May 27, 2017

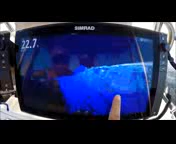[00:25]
Well, I gotta tell you, it's my first use with a 3D structure scan and I gotta tell you, it's pretty cool.
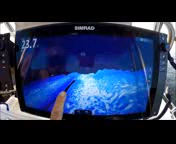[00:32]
It is pretty cool. Very easy to understand.
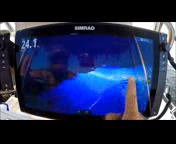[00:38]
It just makes sense.
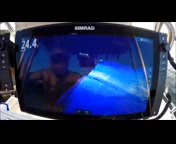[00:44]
Look at that school of bait just pop up right there, that shad.
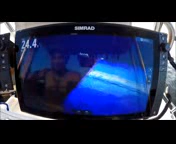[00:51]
Change to more of a traditional straight up and down look really quick.
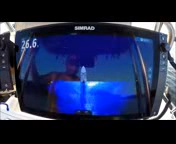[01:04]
You can still see those contours by the definition of the shadowing, but if you really want to see them and live them.
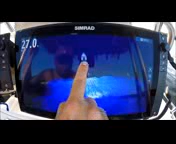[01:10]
Look at that. Look at all those contours. It takes so much guesswork out of it. You see the actual fan of your transducer beam?
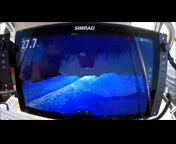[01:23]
It's not really a cone, it's more of a fan.
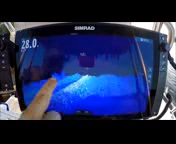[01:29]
That rock ledge right there. If you want to get a better look, I can swing around. Look at that. You can see the other side of it.
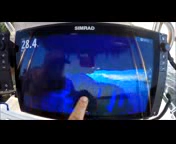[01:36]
That is incredible. Look at that.
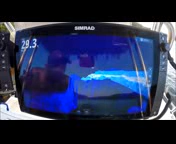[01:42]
You can see the other side of that ledge. Bait right there.
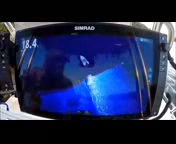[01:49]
Look at that.
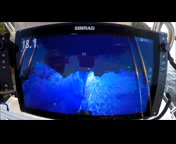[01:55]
Look at all that bait.
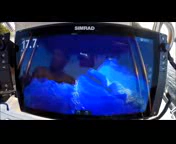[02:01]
That's incredible. I'm going to have to get more gas. Just keep riding around looking at it.
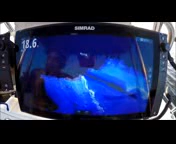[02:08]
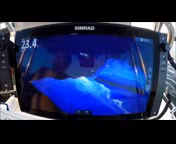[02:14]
Check it out. Look at that bait.
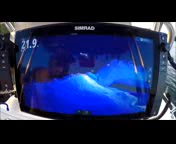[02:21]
I can put a mark right on that school of bait if I want. I hit this little cursor icon here. Touch it right on there. Right on there.
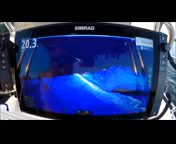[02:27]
Put a waypoint. Go right back to that school. Obviously the school will move, but it gives you that kind of control.
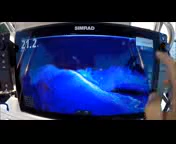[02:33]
Look at these rocks over here. Look at those.
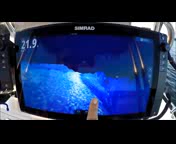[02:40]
I can see the other side of them. Good night. Look at that. That's incredible. The beam is going past it. See how I'm getting on both sides. Hug it. I'm not going to pretend to understand the science of this, but it just works, man. Look at that.
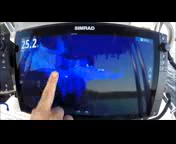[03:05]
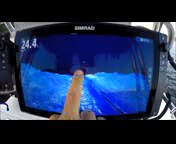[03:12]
Look at that.
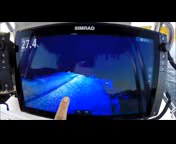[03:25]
Look at that drop off right there in the bait.
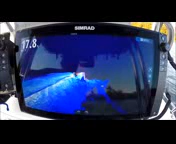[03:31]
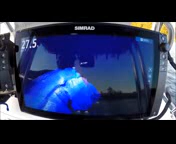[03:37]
Love it.
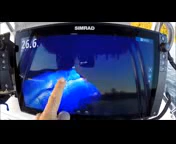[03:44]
Look at that hump right there. Really easy to see that. Look at that hump. The bait right on either side of it.
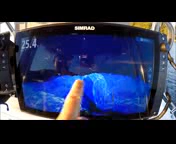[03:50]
Man.
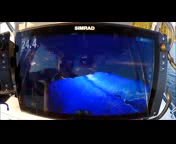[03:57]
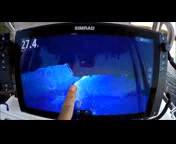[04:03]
Look at it. Paint that picture. Look at that bait. Shad just popped right up in red. Fish marks are always in red.
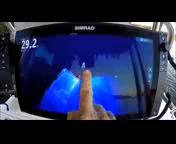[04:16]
I can change my view of my finger. Just like this.
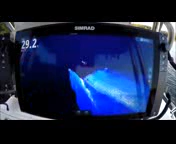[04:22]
Very easy. See I got a ledge over here.
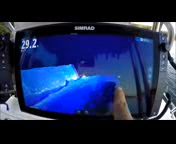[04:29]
Scattered rocks to the right. Just marking bait the whole way. Lots of bait.
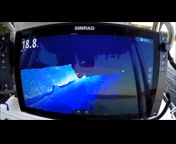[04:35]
Change my angle.
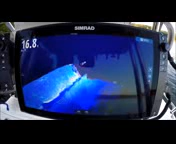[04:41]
See straight overhead.
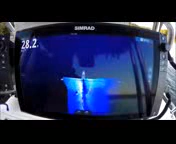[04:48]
You really can't see the contours. See the shading of it. But when you get in here and really get the 3D aspect of it, look at those boulders.
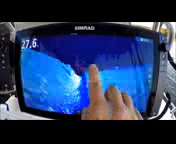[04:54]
Look at that detail.
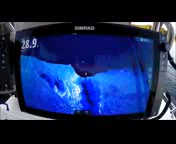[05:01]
Look at that contour. It's unreal. It's unheard of. Look at the paint. Look at that.
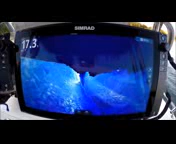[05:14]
You know exactly how far each side of the boat the fan is looking for the transducer. The 147 left. 145 right.
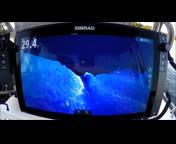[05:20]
Look at that. Look at that. Look at that. Again straight up and down.
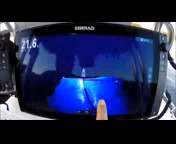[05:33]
Pretty vanilla. Getting right into that 3D aspect of it.
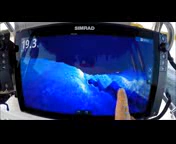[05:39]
And that's when you see everything. The deep contours. The rocks. The boulders. The stuff sticking up.
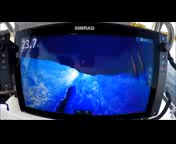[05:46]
3D. One thing they're going to have to change for sure is take this icon out of there and put a C-Pro center console in there.
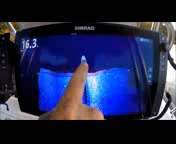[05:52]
I may be partial though.
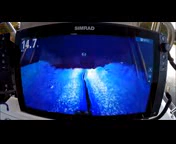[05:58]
I may be a little biased towards C-Pro but it would make my day. Alright.
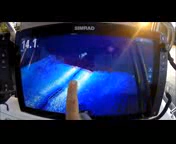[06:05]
Let's get a little more look at these contours at the 3D structure scan.
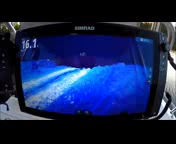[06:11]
Check that out. We're right in a creek channel right now and you can see it. Here's the creek bed. Here's the right wall. Here's the left wall.
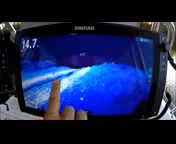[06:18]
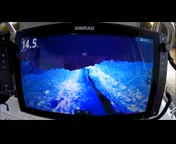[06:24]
Just move it around to see what I want to see better.
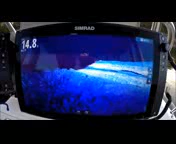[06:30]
Great for trolling rigs. I want to keep my rig close to the bottom. I guarantee I'll be able to track that rig perfectly. Controlling umbrella rigs or any other kind of striper bait. Look at these humps in here.
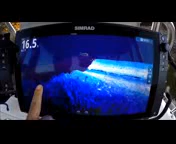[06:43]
Going around the creek channel right now. We're right in the center of it.
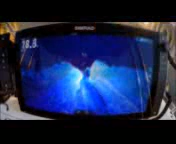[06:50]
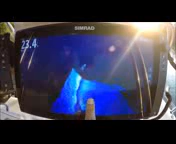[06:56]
Alright, I'm going around a rock ledge right here. This really gives you an idea of how your transducer works.
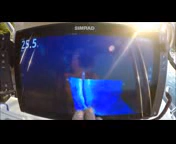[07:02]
I'm close to the bank on this side so it can only reach so far to the left where it's reaching much further off to the right side.
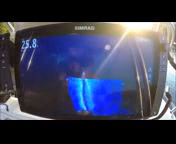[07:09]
With regular transducers looking left and right there would just be a shadow.
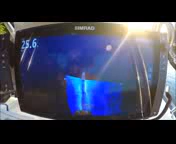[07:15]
I'm going to change my view. Now I'm getting into those contours. See the bait popping right up.
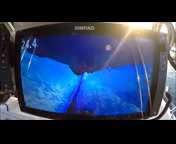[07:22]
All these rocks, darker blues, deeper water.
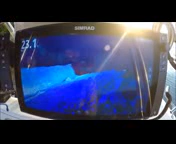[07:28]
I love that bait popping up.
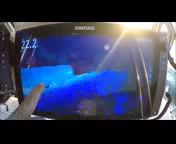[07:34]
Look at that hump right there in the middle. Look at that.
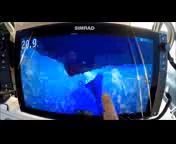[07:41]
No way to miss that. Boom! Right there. If you really want to see what's under your boat, and I mean really see what's under your boat for real.
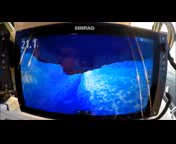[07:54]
The structure scan in 3D is the ticket. It is the ticket. Look at that wall right there.
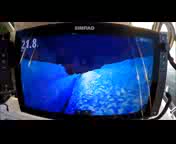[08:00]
It gives you ultimate control over the unit for what you want to see.
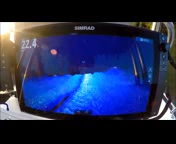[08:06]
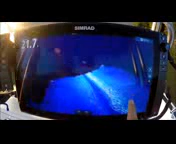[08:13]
Infinite adjustment. Look at those contours.
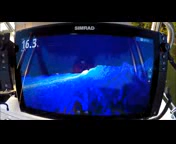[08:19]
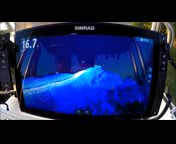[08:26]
The rock ledge on my right now going off deep for the left side.
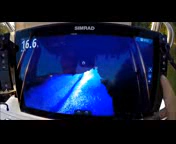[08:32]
Any time I want to go back to the standard fixed view, just hit the icon.
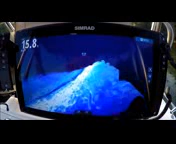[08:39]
Really simple to use. I love it. The very first version of this, I can't wait for when it's released what kind of improvements it could possibly make.
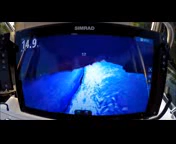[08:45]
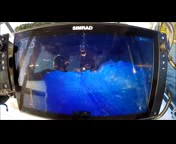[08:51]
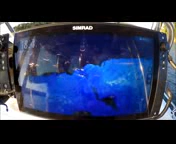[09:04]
Look at that bait right there. Look at these wicked contours. Those are really strong contours right there. Look at that drop off right there. Look at that thing go right down. Look at that. Look at those contours. That is all kinds of broken up rock and road and all kinds of stuff down there.
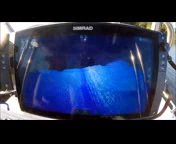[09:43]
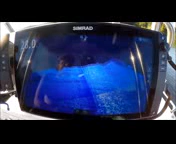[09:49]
There is some bait right there. More big rocks over here. Look at those rocks.
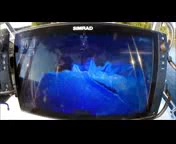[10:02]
Look at those contours. You got bait right in there.
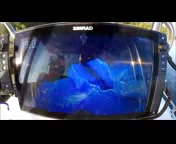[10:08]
There is something else. So easy to see.
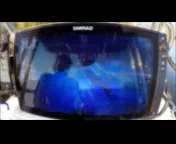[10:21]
I see it painting that rock ledge beautifully. I can see it. Change my view. Look at that. I can look at it any way I want. I can straighten the boat back out if I want. Right now I am making a turn so I can see it a little better.
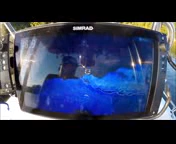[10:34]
Look at those rocks. Look at all that.
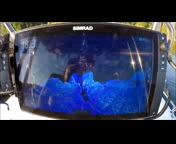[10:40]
That's incredible. Look at that.
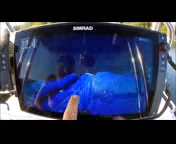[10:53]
Look at that. Contour. Look at the edge with the bait on this side.
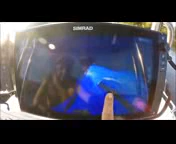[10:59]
I am going to have fun with this.
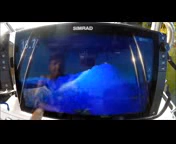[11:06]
Look at that. Look at that drop off right in there. See that hole? Look at that hole with the bait sitting right in there.